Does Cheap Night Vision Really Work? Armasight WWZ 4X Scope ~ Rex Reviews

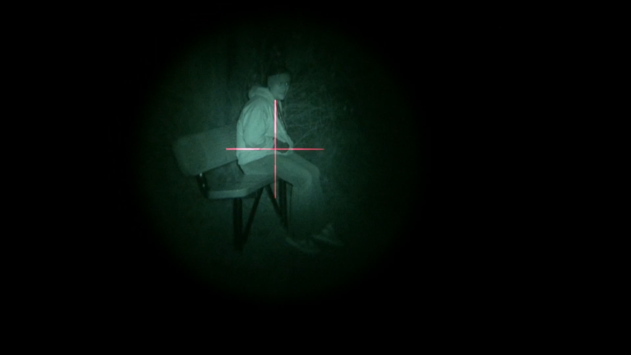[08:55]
the Armasite WWZ scope shows a really really blurry image of the target and it is actually very hard to get a good picture
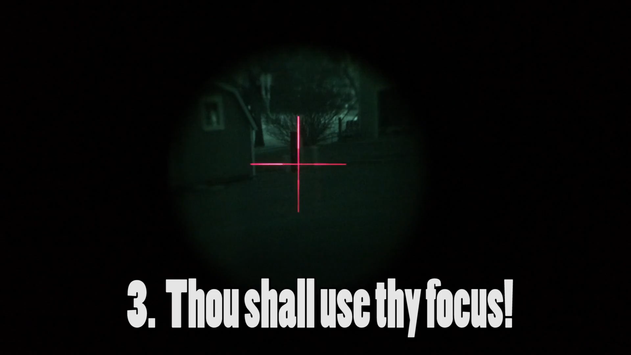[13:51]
if you focus it okay this is your focus for actually the image you're seeing and this is the focus back here for the reticle to bring the